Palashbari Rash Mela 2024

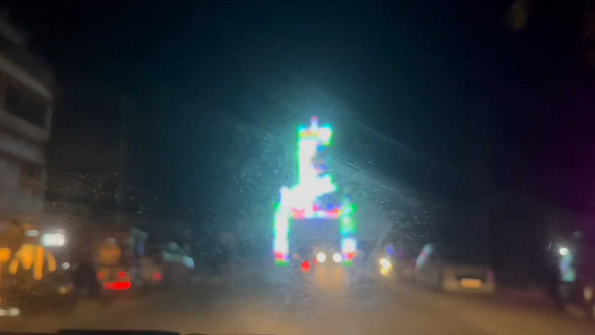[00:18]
So, friends, ami Palashbari Rakshali Agbori so Mirza follow pora. Actually, ei rakhonor entry point. সকলো ফালে কৰা হৈছে থাৰাপৰ ফালে কৰা হৈছে বিজনগৰ ফালে কৰা হৈছে আৰু
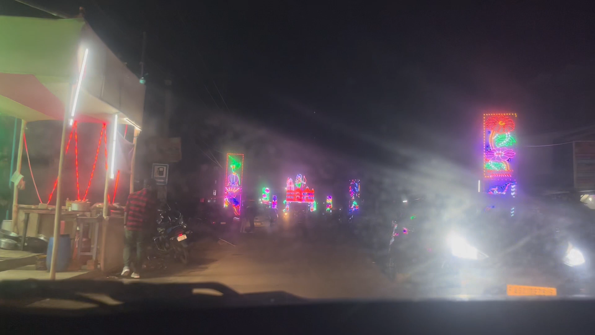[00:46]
আৰু এই লাইটিং এফেক্টবোৰৰ কাৰণে কি সুন্দৰ লগা হৈছে ৰাস্তাবোৰ আপোনালোকে চাও কি সুন্দৰ কৈ সজাইছে আৰু অলপাগত কৈ আমি পার্কিংৰ
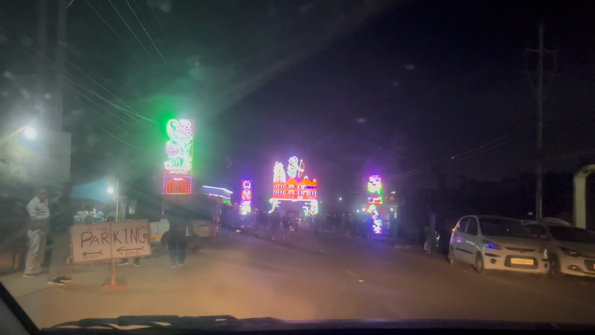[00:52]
ব্যৱস্থা আছেনে চাব লাগিব আৰু আমি আগৈ গৈ আছো আৰু এই গেটখন অলপ আল্টিমেট লাগিছে কি সুন্দৰ চাওক